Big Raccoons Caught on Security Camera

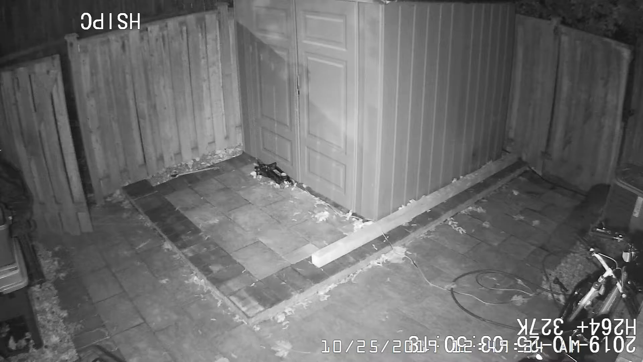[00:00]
little review of the King Kong smart security camera it is a PoE camera so power over Ethernet you do have to run a cable through your house so it is not easy like Wi-Fi but it has been working great so far I had it up for around four or five months and it's been good bought it off of Amazon and I've put together some clips here so you can see some stuff from
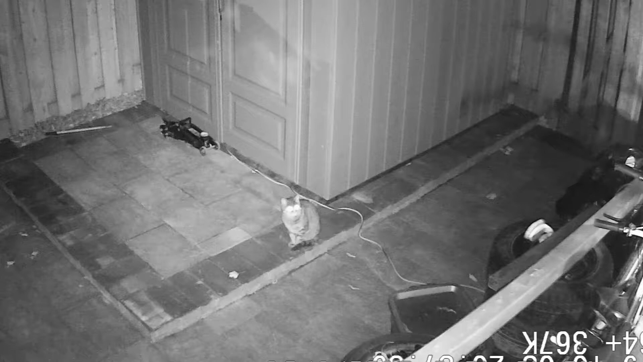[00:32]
the backyard a lot of animals big and small so check it out and great camera so far